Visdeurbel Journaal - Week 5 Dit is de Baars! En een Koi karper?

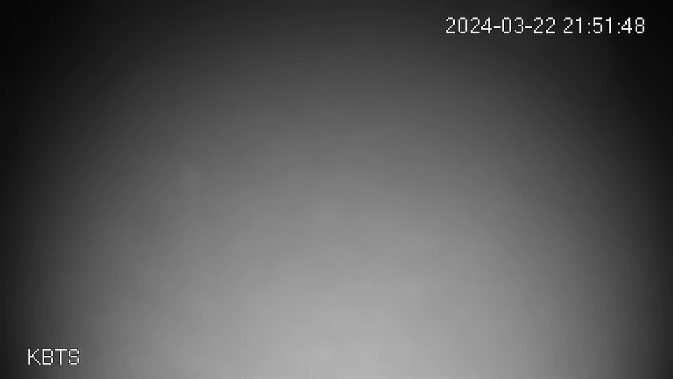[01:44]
Ook nog een enkele snoepaars in de nacht zoals hier.